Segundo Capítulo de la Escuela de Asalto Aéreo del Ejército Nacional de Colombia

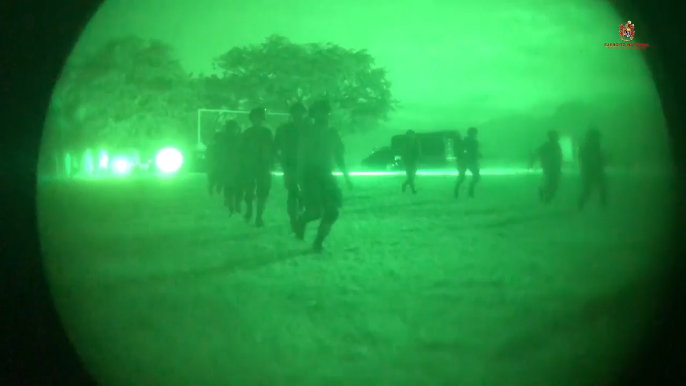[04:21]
El ejercicio que estamos desarrollando en estos momentos es un ejercicio de Rappel Nocturno,
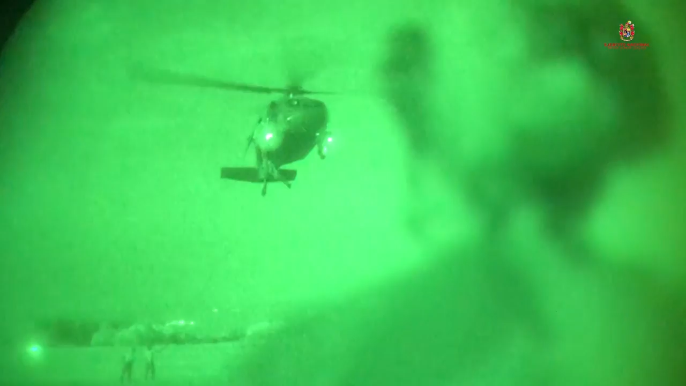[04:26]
donde los pilotos también se entrenan utilizando los AVNs o los visores nocturnos.
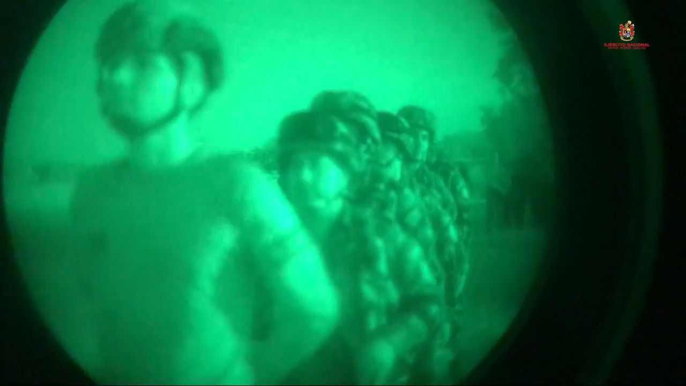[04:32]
Este ejercicio sirve para insertar al personal en el área de operaciones y zonas de difícil acceso.